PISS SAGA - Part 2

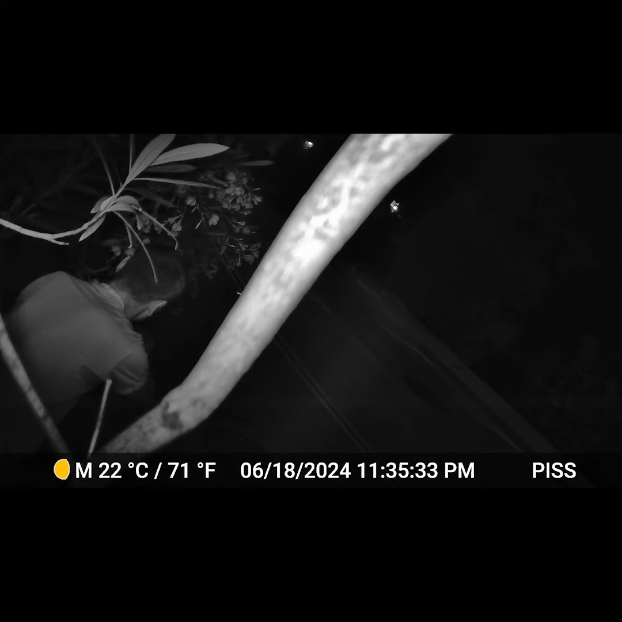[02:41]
Footage of the culprit in the act, revealing a man in his mid-30s to 40s wearing latex gloves and a flashlight. Pouring liquids from one bottle to another. Then methodically placing the piss on the electrical box. Also, the timestamp is almost identical to the previous footage. This clearly seemed premeditated and very intentional.